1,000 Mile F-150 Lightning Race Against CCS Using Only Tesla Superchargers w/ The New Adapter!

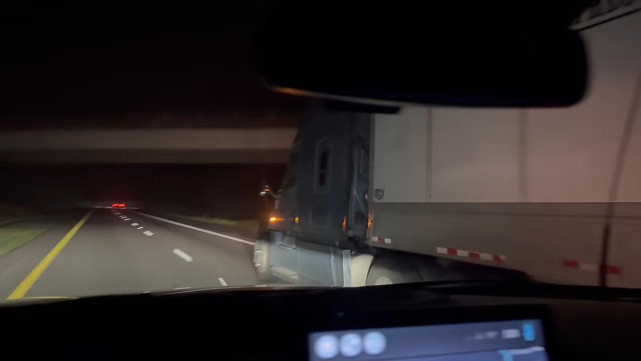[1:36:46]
I don't know what he's doing, but we're going to get by him pretty quick. Say no thank you to that today. And successfully avoided death. Did we live? We lived. but, yeah. So, all good. We're just cruising through some dense fog.
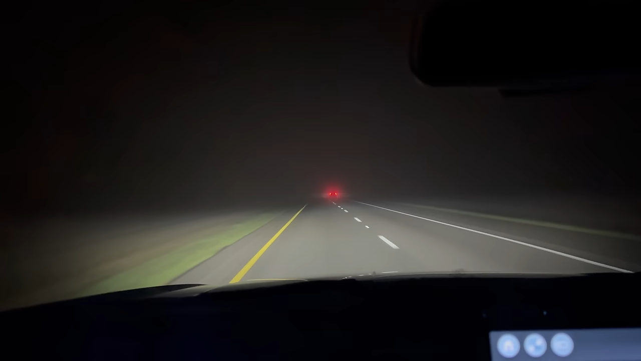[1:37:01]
We'll pop over here. You can see how foggy it is because our turn signal's reflecting off the fog. Camera always doesn't really pick it up that well, but staying vigilant, and we got some distance to cover. 100 miles to our next stop. All's looking great. There is south of the border.
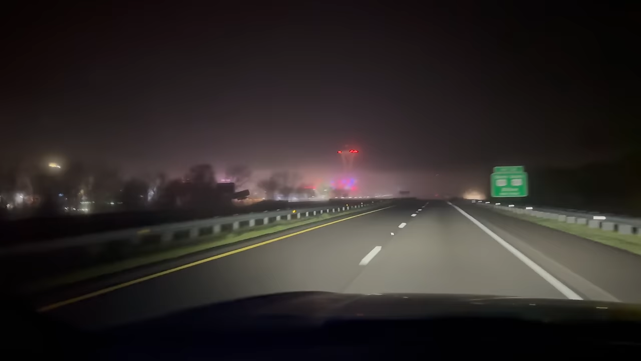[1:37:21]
Welcome to South Carolina, folks. We are only about 20 miles behind Tom and Pete. They're running a little bit slower than us. I'm up to 80 miles an hour. We're booking it. Pedro!
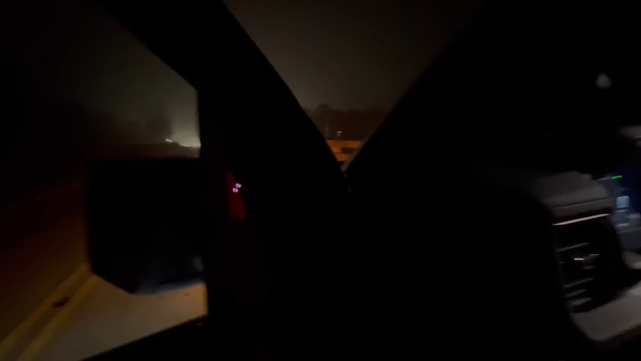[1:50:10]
Is it not? Oh, it's gone into park. Here's neutral. Yeah, neutral, go. Here we go. We're pushing. We are pushing it. Yeah, we got it. Hell yeah. I think we're going to be able to make it. We're going to push it to the charger.
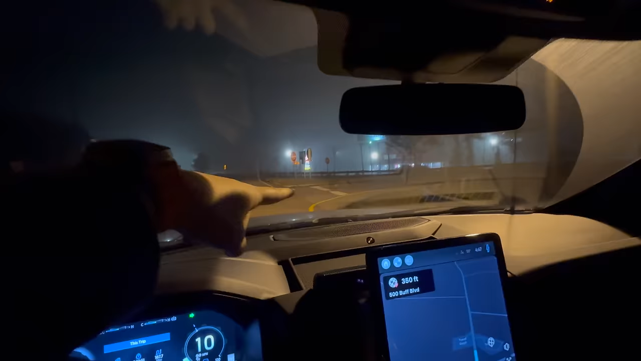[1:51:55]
I see him right there. There are the chargers. We're completely dead. I'm coasting in. Wow, this is amazing.
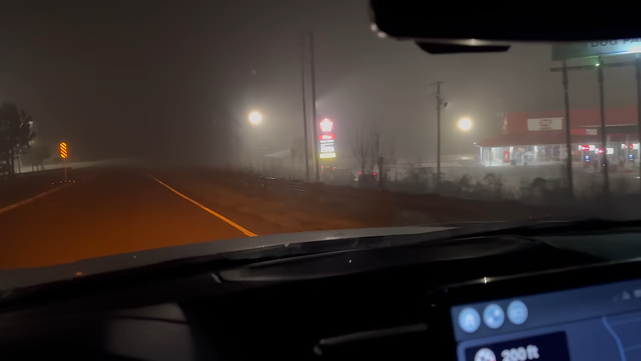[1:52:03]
Okay, how do we get in there? So I guess we got to come down and around. Maybe I should pop the headlights on for a second. Nah, I don't want to kill the 12 volt. We're going to come in with some speed. We are motoring.
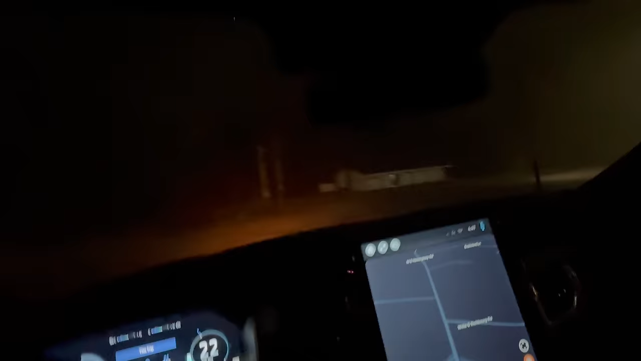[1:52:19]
Oh yeah, flying in. Yes, we have arrived and we have made it. Okay, let's get it right over here.
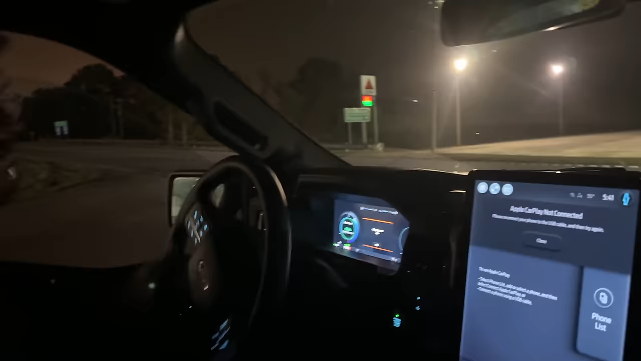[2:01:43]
It's all the guys putting their bass boats in. See that? Yeah. Look at that one. Pontoon boat. Hey, he's rolling coal on us. Nice. We got to go south to Florence. Yep. Charger port door ajar. Gosh, why do I keep forgetting to... I think you can...